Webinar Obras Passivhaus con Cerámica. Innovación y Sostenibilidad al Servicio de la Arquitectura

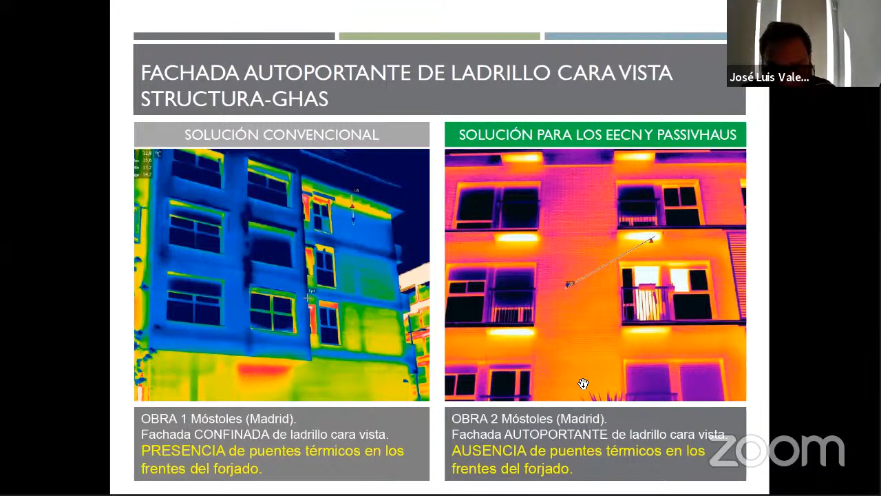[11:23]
Complicado porque tenemos unos puentes térmicos a tratar y que además son inherentes, son propios al sistema. Sin embargo, en ese tipo de fachada veis que aquí no hay rastro ni de los forjados de fachada ni de los pilares de fachada. Bueno, pues como se dice siempre, una imagen vale más que mil palabras, una termografía como esta pues se ve, muestra fácilmente la comparación entre los dos sistemas.
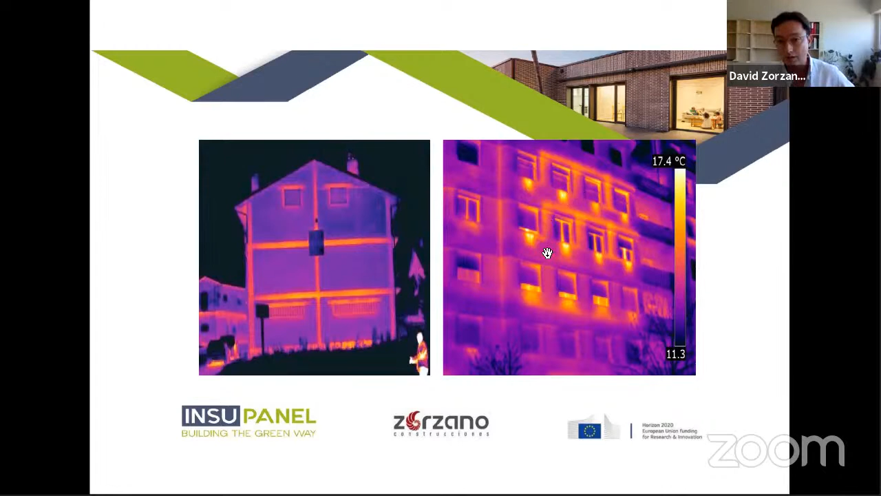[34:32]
On screen: scale top 17.4°C
y sobre todo en invierno, ¿no? De hecho, si podéis ver incluso la imagen de la derecha, estas pequeñas manchas amarillas son los radiadores que desde fuera vemos que están puestos. Eso es una fachada que pierde constantemente energía, que es una barbaridad. Cuando ya lo ves en fotos de empresas que se dedican a hacer auditorías energéticas en ciudades grandes y de realmente estas fotos donde cada bloque de viviendas no hace más que tirar y desperdiciar energía que últimamente cuesta tan cara, pues como arquitecto y como constructor, pues te das cuenta que hay que resolverlo de alguna manera, ¿no?
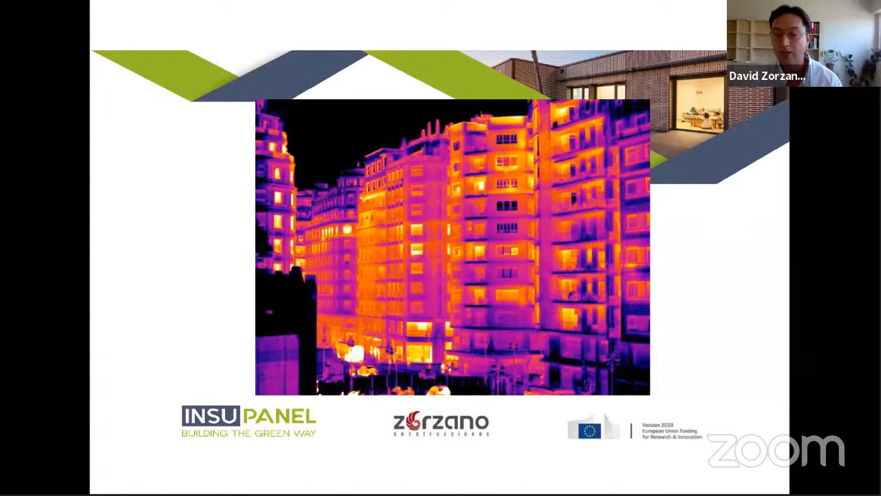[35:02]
Y esto, el Passive House, pues nos ayudó bastante a quitar estas manchas amarillas, por así decir, ¿vale? Que se ve tan claramente la pérdida de energía. El puente térmico, aparte